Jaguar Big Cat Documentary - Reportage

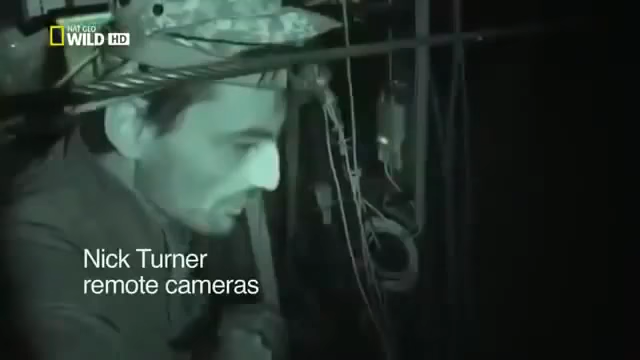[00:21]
Quite big, walking around underneath the tower. I'm just trying to see what it is.
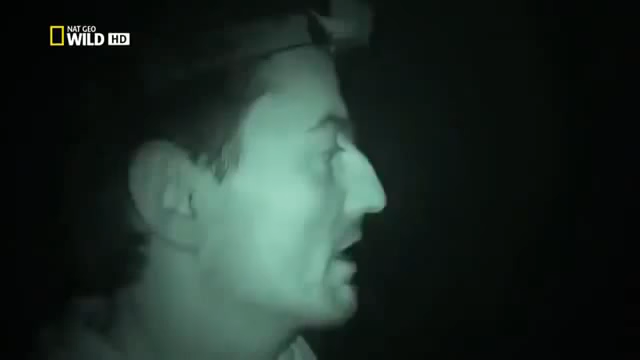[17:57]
Seen something like this. It's really good.
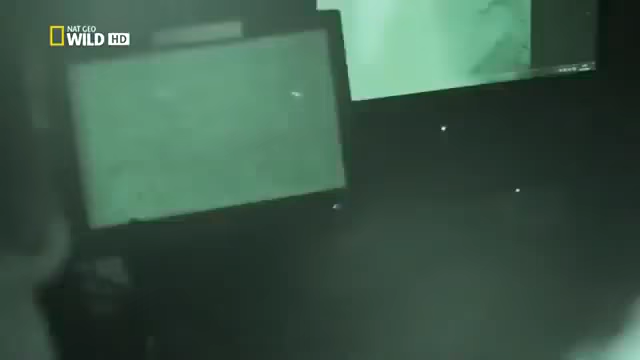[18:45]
With our eye in the sky up and running, the team's confident it's only a matter of time until the cats appear.
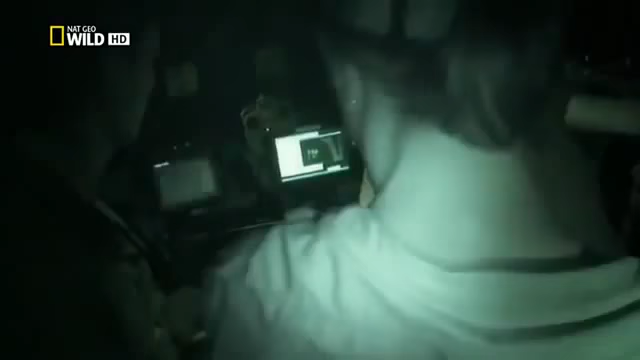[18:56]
But we can still only see part of our target area.
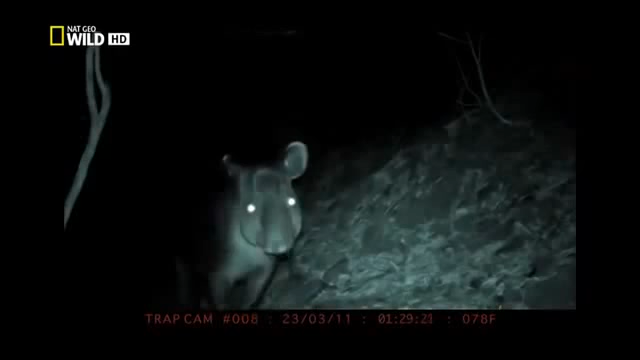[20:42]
Weighing in at over 300 kilos, Baird's tapir is the largest land animal below the United States. These distant relatives of the rhino use the same paths daily to water.
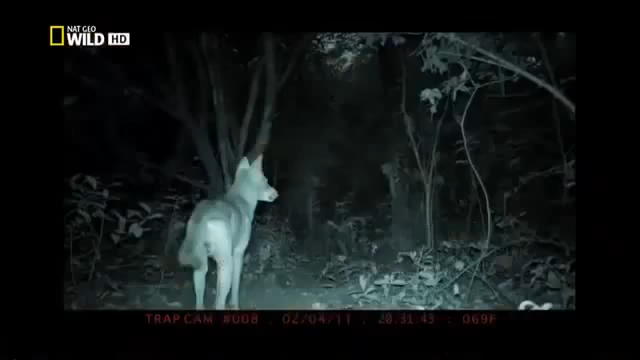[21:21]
Unexpected creatures reveal themselves. Coyotes and a family of raccoons.
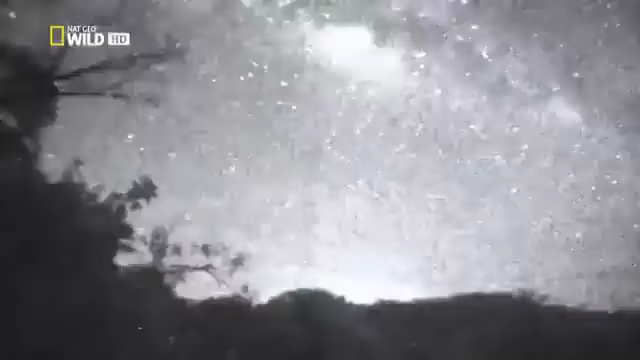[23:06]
Later that night, we mount the starlight and thermal cameras on the cable.
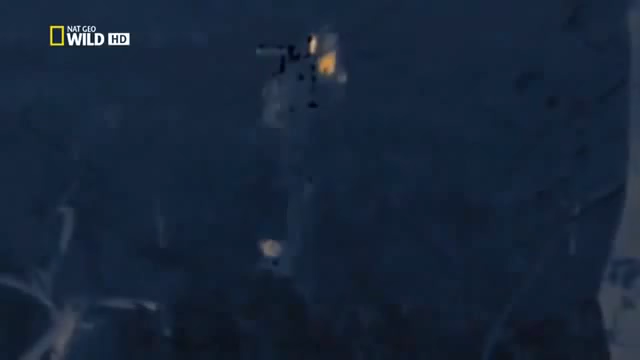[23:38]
Within minutes, the thermal camera locks onto a moving heat source.
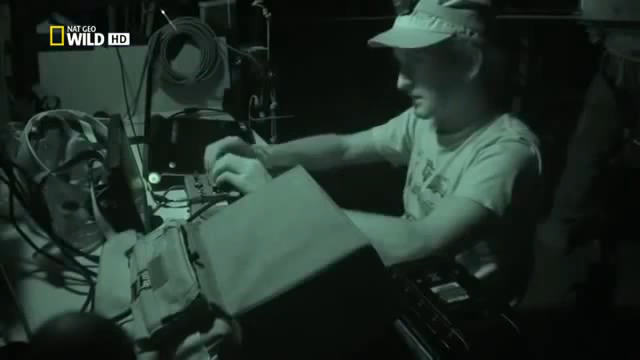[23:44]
Stop there. I think it's a deer.
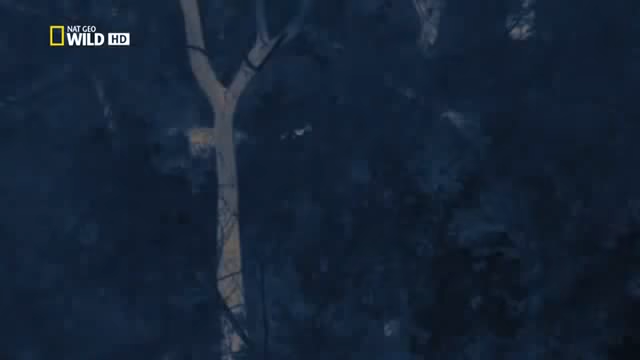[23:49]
That's a deer. That's a deer, it's eating.
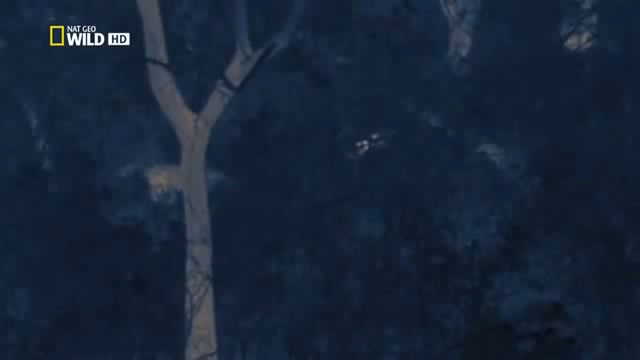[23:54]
Okay, we're just gonna watch it. And see what it does for a while.
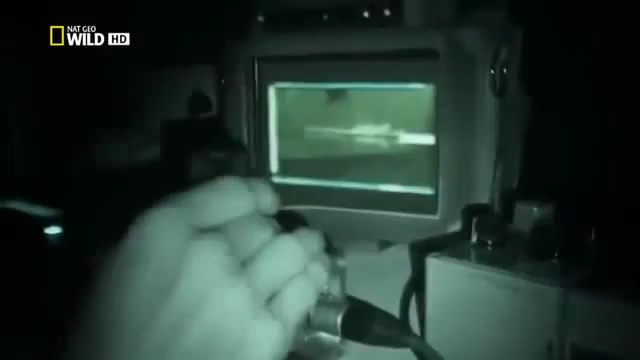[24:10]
The deer looks like it's coming for a drink.
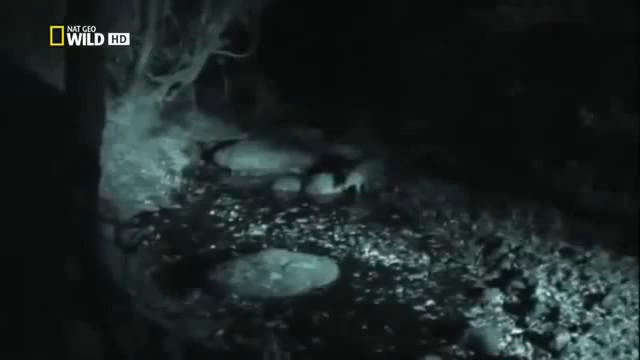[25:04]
And here, we have a female tapir, completely unaware of cameras, beaming her live image back to the tower.
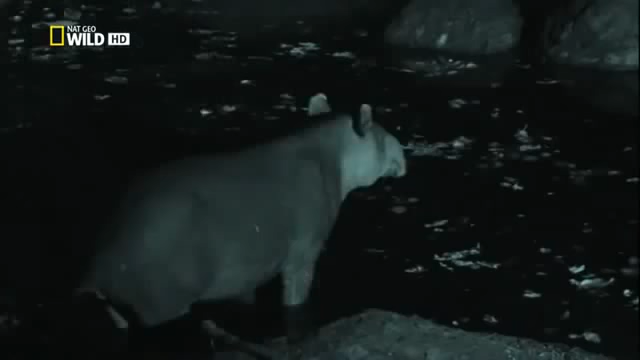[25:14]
It's a fantastic chance for the crew to observe new behavior. We've seen a tapir walk down and start bathing, which is awesome.
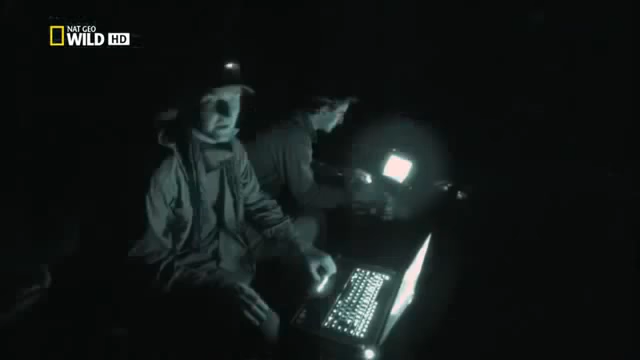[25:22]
I wasn't expecting it at all. In these dry conditions, tapirs need water daily and use regular bathing spots.
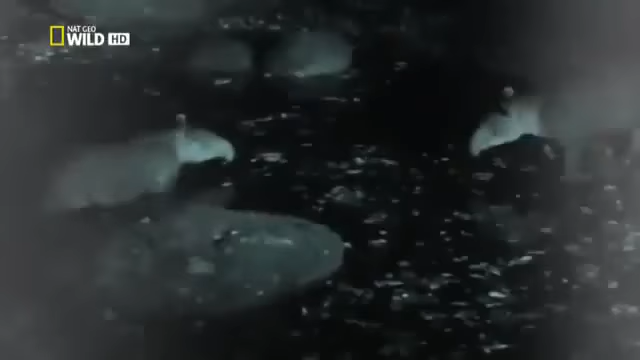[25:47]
The two seem cautious. It looks like they know each other.
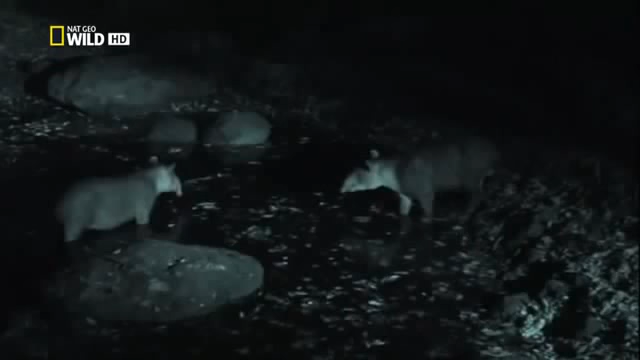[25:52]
He may recognize her scent, because he probably can't see her in this level of darkness. Our infrared and thermal cameras give us an intimate view of one of Costa Rica's most mysterious creatures.
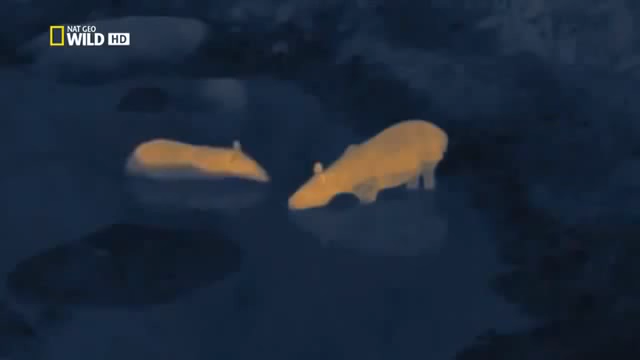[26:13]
Their gentleness hides a different nature. Hunters say that a threatened tapir is very dangerous to humans and cats alike.
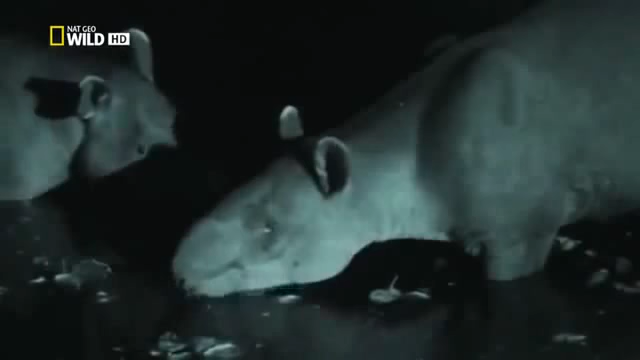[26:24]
Even a big cat might think twice before ambushing this peaceful scene.
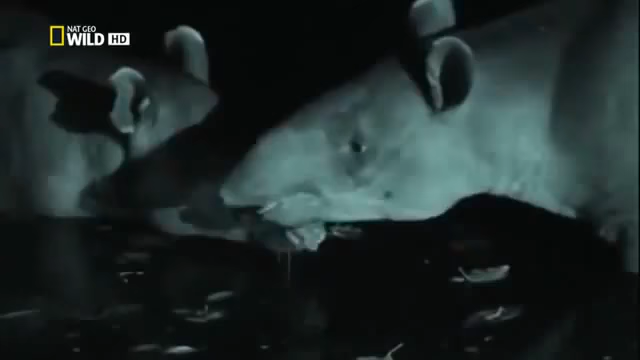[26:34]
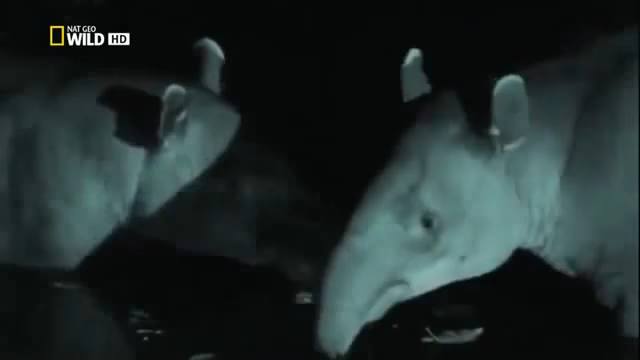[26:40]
First time I've seen something like this.
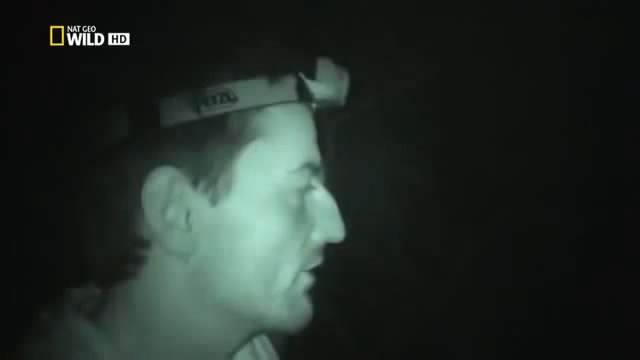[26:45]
It's really good. Okay, nice.
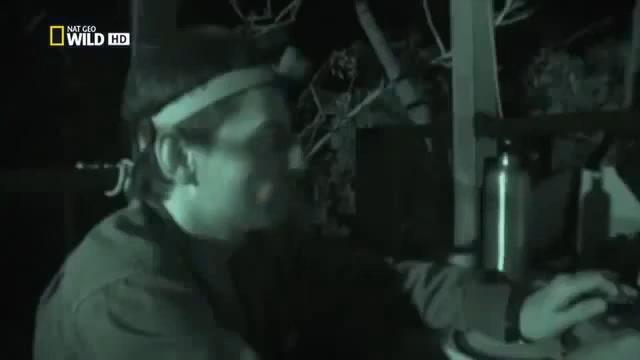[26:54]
You see that? It's just taking off and landing on the tapir. It's some sort of bat.